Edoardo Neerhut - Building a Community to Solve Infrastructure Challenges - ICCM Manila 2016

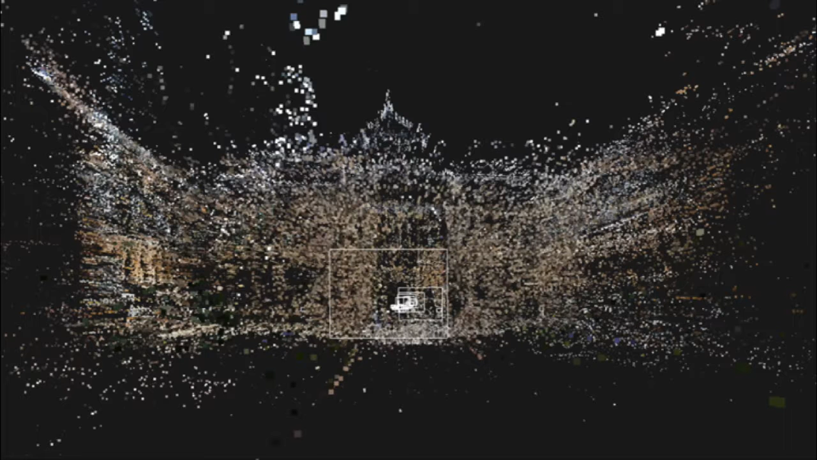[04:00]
We create a point cloud that becomes more and more dense the more photos that are contributed. We're working now on dense matching to make point clouds that are close to LiDAR,